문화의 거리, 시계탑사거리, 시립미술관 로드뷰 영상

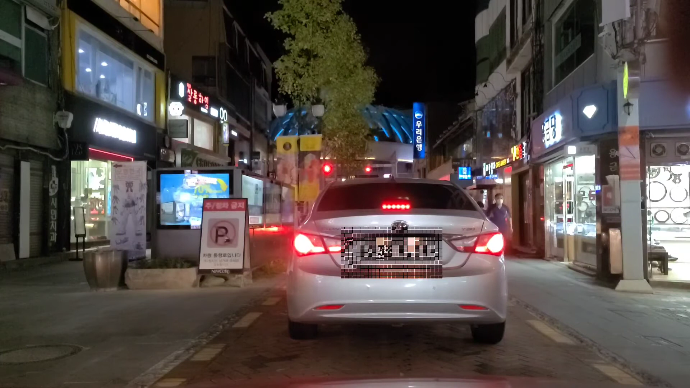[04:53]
옛날에 여기가 성남역인가 여기 역자리입니다. 저게 지금 파란불빛 저기 조명이 들어오고 밑에가 회색인데 저게 70억을 들었어요. 그래서 옛날에 시계탑에서 만나자고 모르는 사람이 없을 만큼 이랬거든요. 그 성남역 앞에 시계탑이 있고 그래서 시계탑 사거리 해가지고 성남역은 저도 성남역은 여기 있었는지 없었는지 제 나이대는 몰라요.
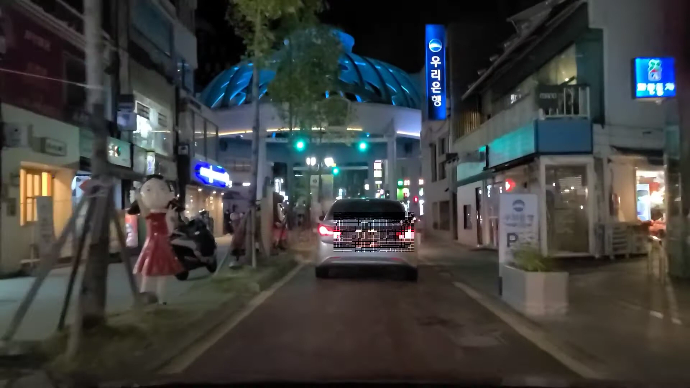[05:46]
울산중구청에서 이걸 복원했죠. 70억을 들여서 그래서 여기가
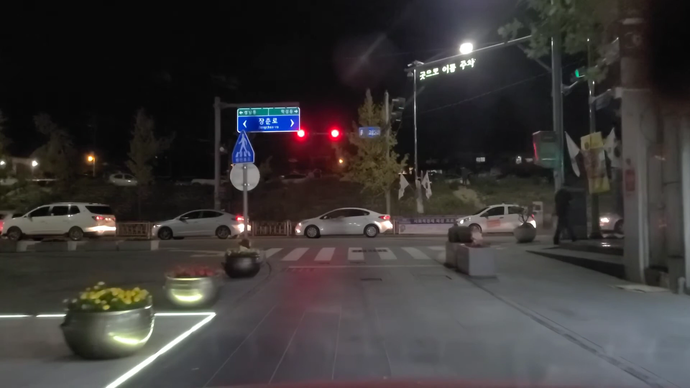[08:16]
문고도 있고 식당도 있고 여기가 이제 정면에 여기가
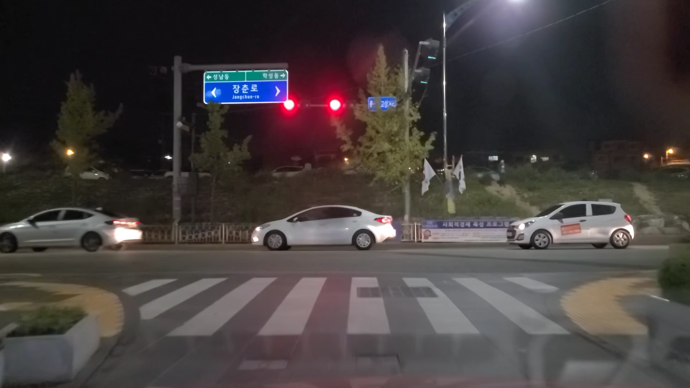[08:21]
울산초등학교 100년 넘으면 울산초등학교 없애지 말라고 했는데 100년 넘으면 울산초등학교 여기 자리가 지금 무료주차장을 운영되고 여기가